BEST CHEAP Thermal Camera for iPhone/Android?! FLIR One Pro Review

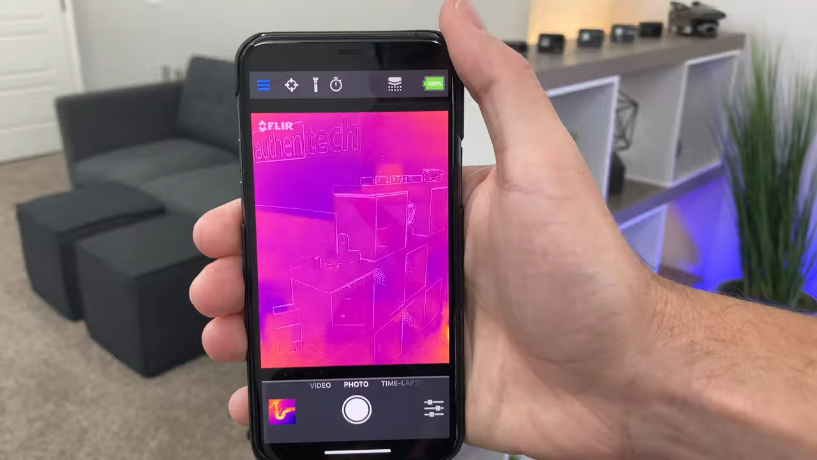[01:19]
This is my first time using it. Battery life top right. Look at that. So it overlays. That's why there's two cameras.
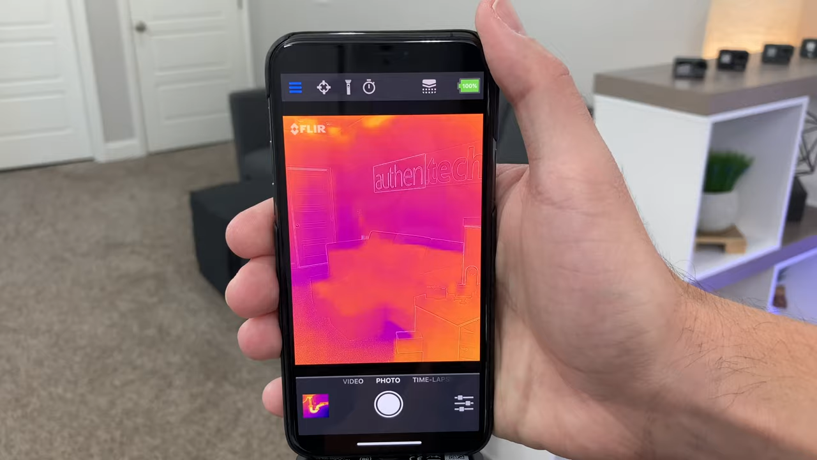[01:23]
We can read the text and then we can see the thermal temperature print.
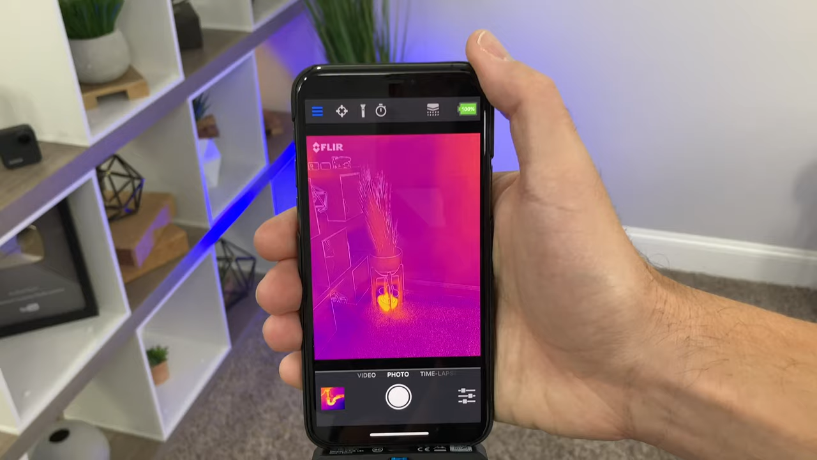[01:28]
So look at that. It can see the heat.
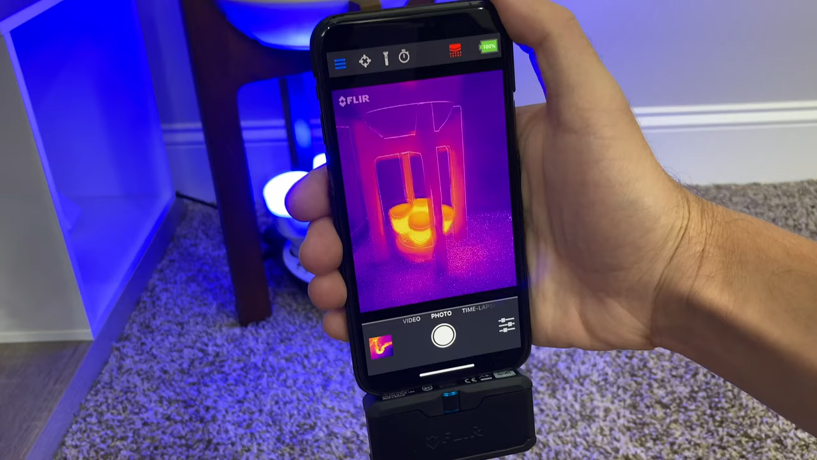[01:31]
That is so cool.
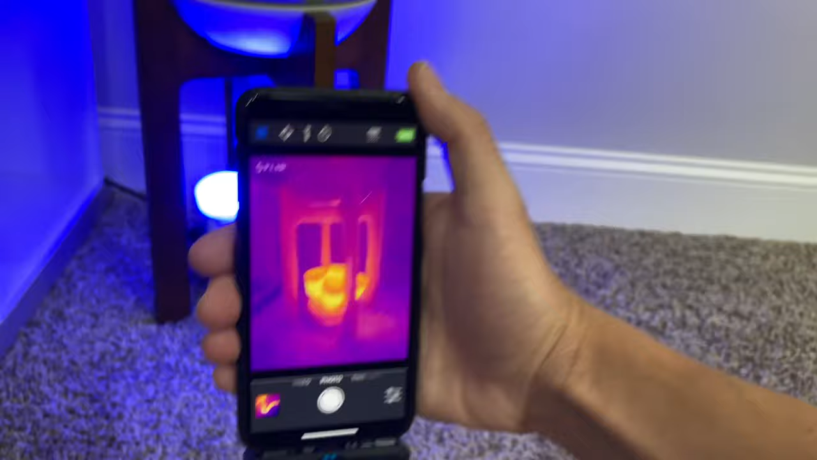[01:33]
I'm just going to be saying cool probably a hundred times. Okay this one is pretty nutty.
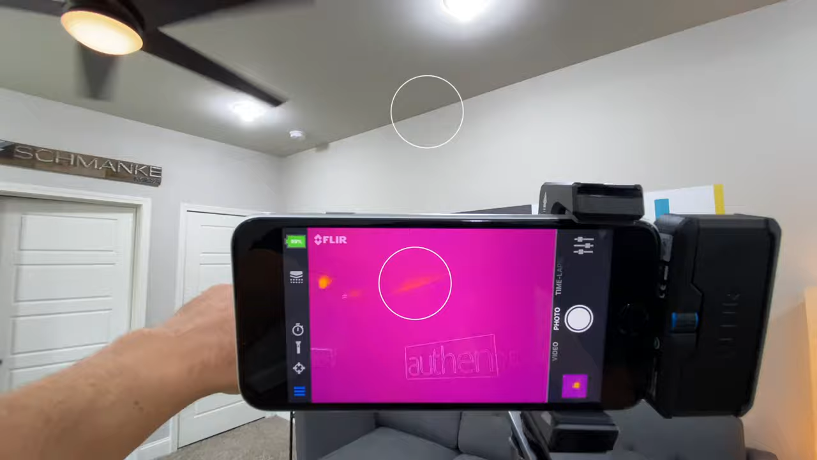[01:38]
See that little hot spot up there at the corner of the ceiling.
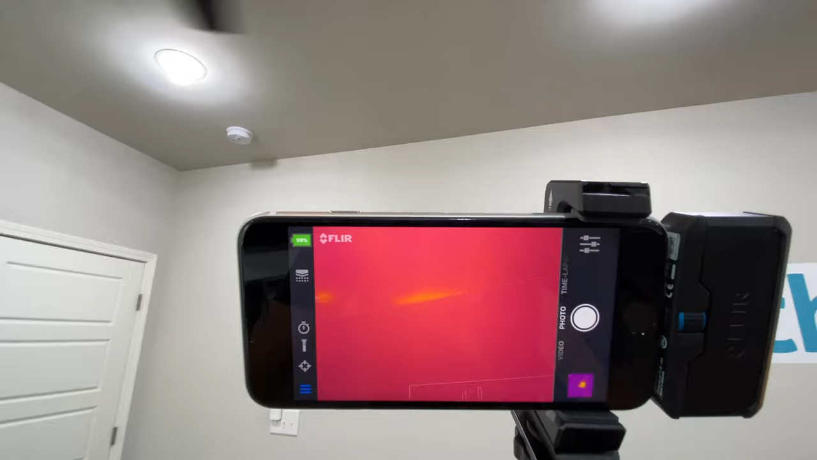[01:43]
Well that is right where I drilled a few holes to drop down some ethernet line down the wall and we're actually able to see where some
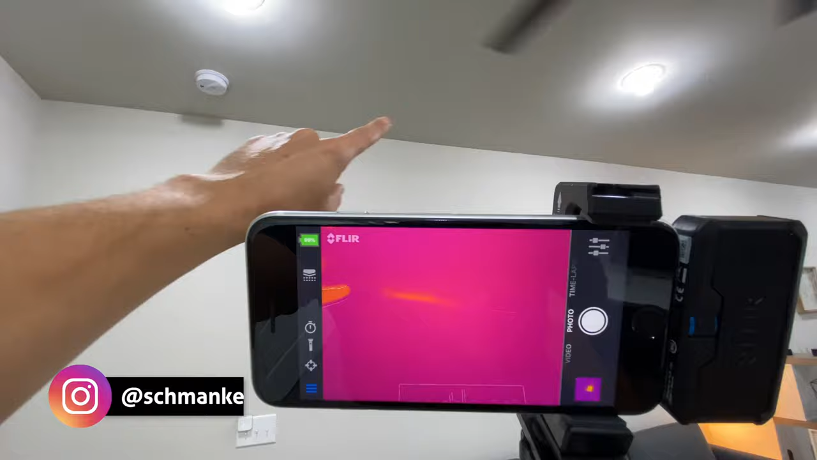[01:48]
of that energy loss is where I pulled back some of that insulation. It is crazy cool.
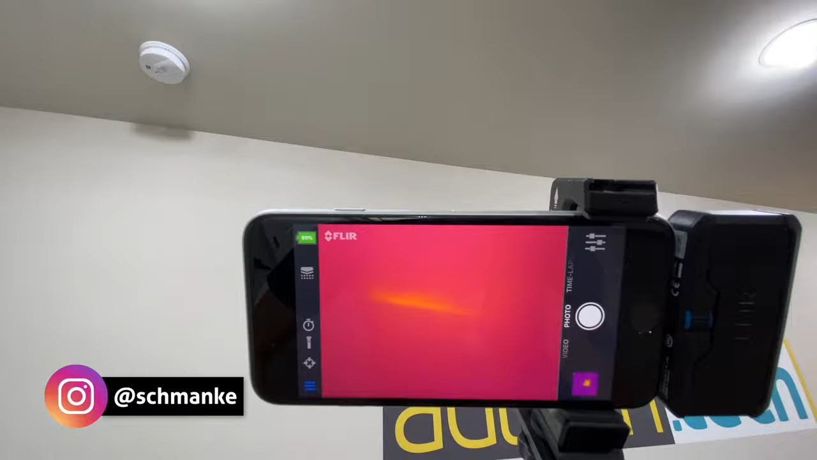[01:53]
I can seriously see how this would be perfect for contractors, homeowners, or DIYers.
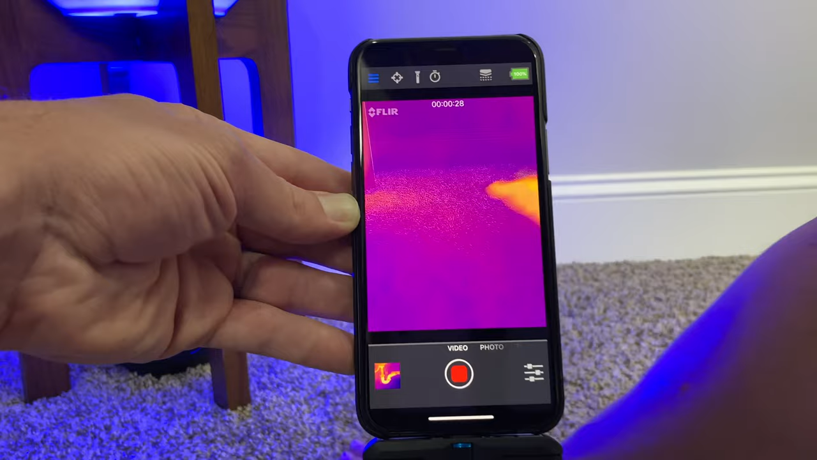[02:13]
As I drag my hands through the carpet it's leaving behind a path of heat. This LED lamp usually cool to the touch is putting off some heat and even the electricity flowing through the dimmer switch is glowing warm as well.
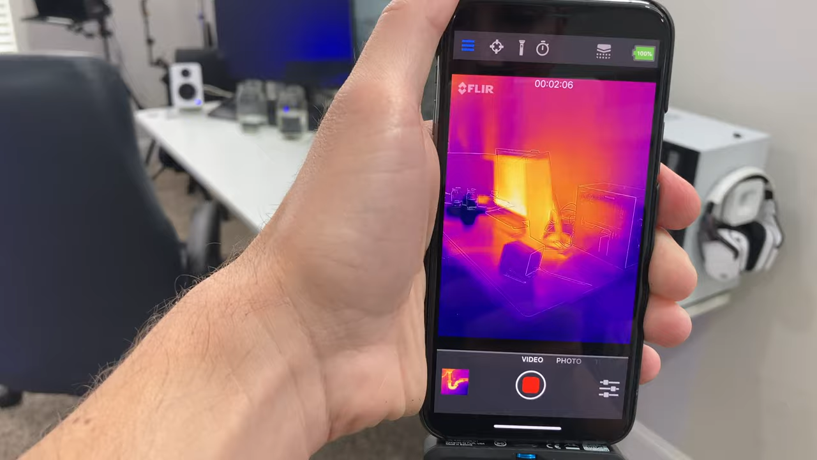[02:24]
My iMac Pro is running a little hot and I can read the temps blowing out of the exhaust vents.
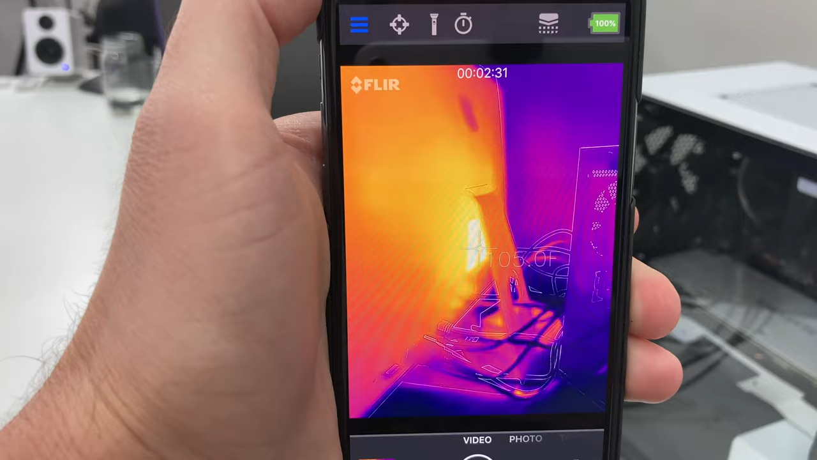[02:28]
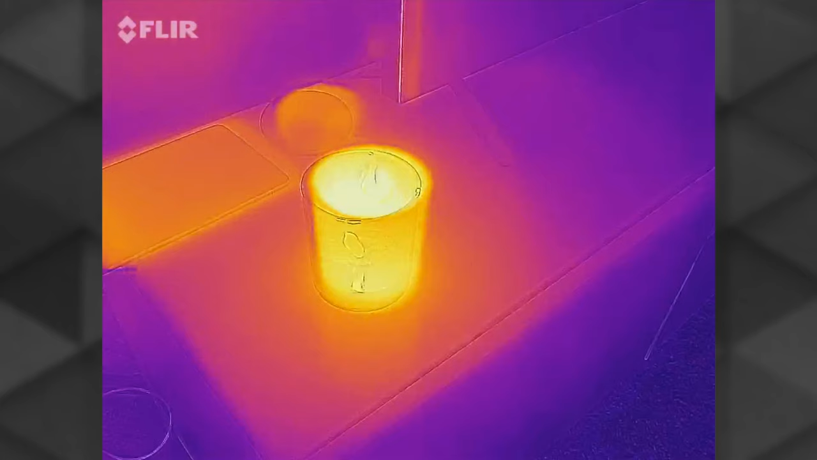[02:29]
This flickering candle is putting off some heat to its surrounding surfaces.
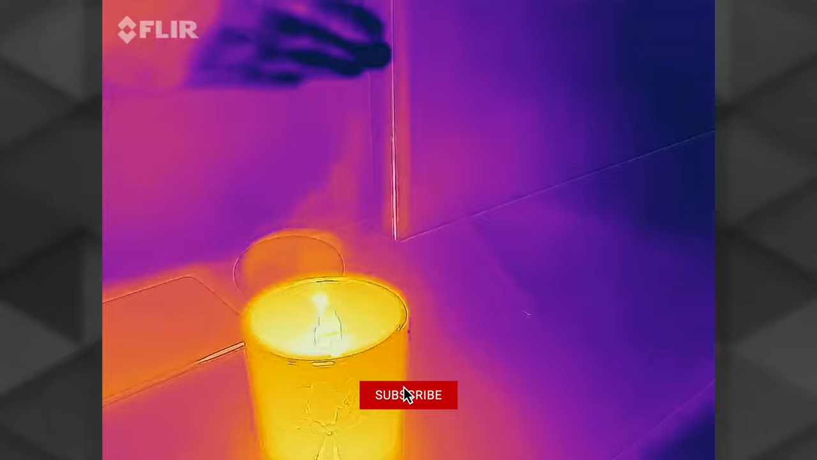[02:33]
We can even spot some of the heat smoking upwards and transferring to my hand.
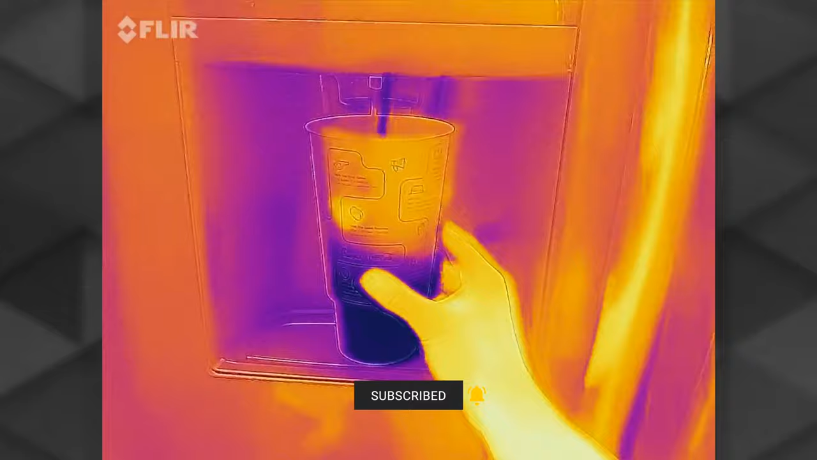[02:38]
When I fill up my plastic cup with ice and cold water we can watch it slowly rise and transfer through.
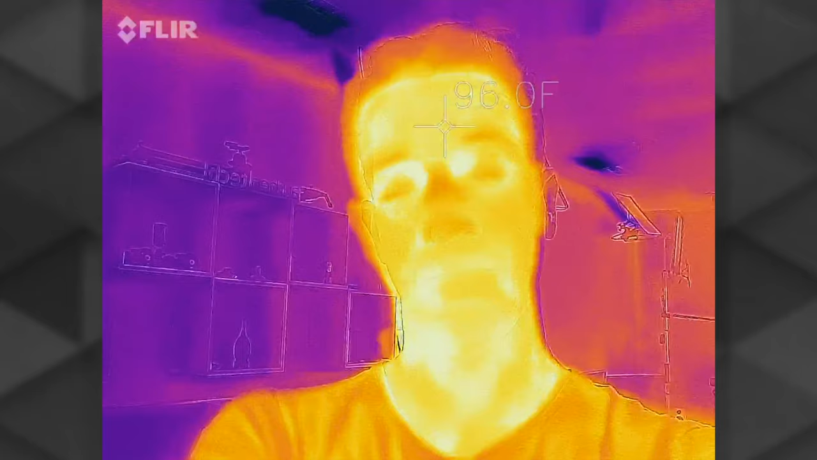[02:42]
On screen: spot 96.0°F
I almost feel like a crime scene investigator. Wiping my hand across my t-shirt leaves behind this invisible heat streak.
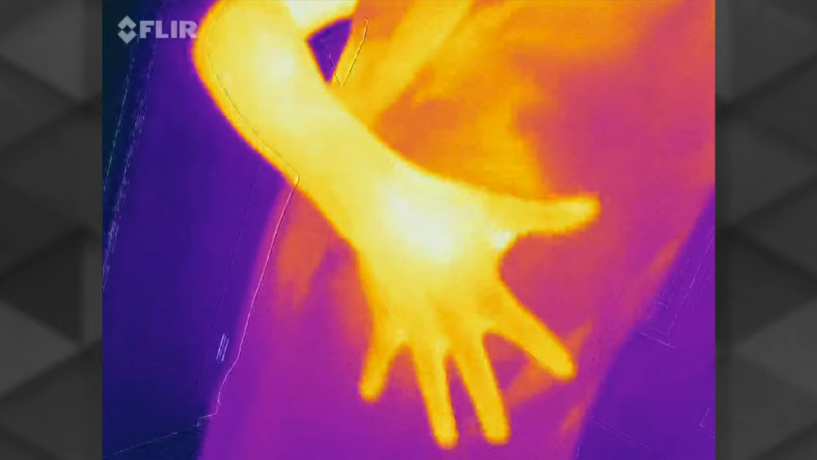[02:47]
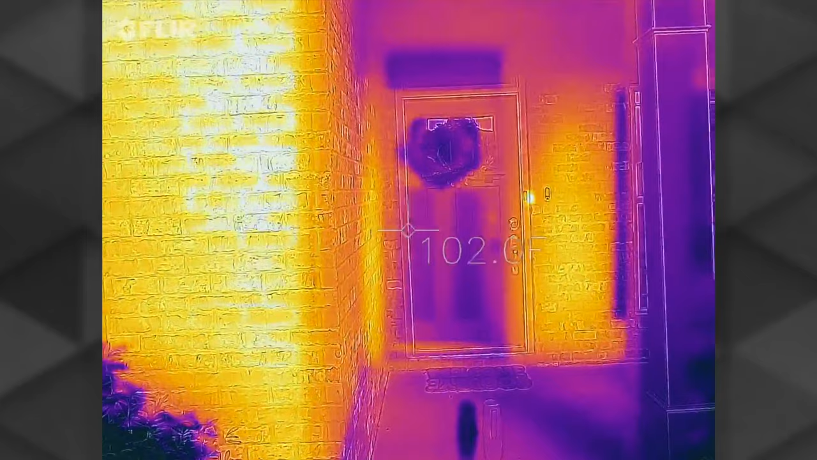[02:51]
When going outside the house brick has been soaking in the hot summer
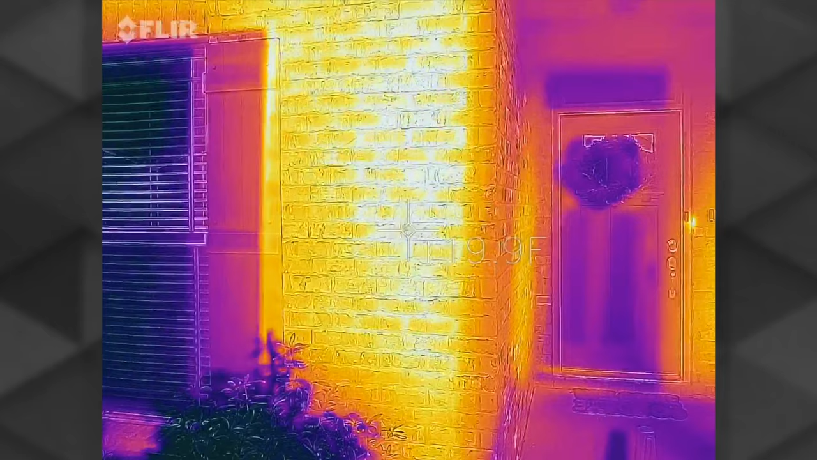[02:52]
sun all day long and not only can we spot the hot spots but simply touching the brick with my hand leaves behind a thermal footprint.
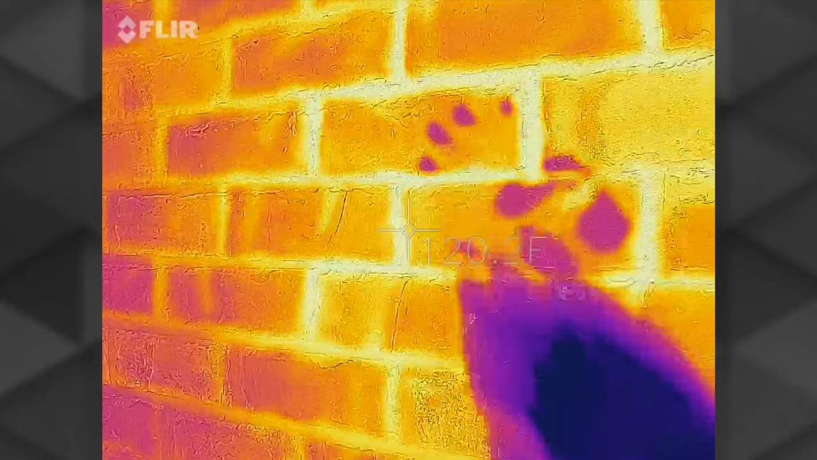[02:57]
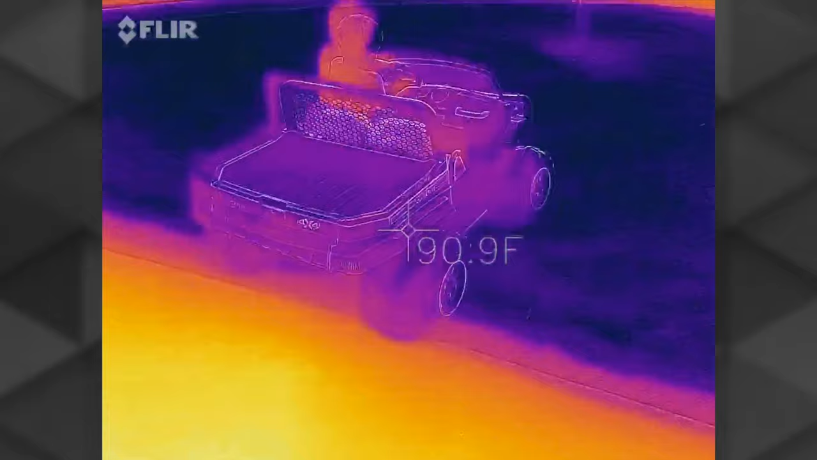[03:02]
Watching my little man cub driving his John Deere around then when he gets out we can see his heat signature left on the pedal, the seat, and the steering wheel.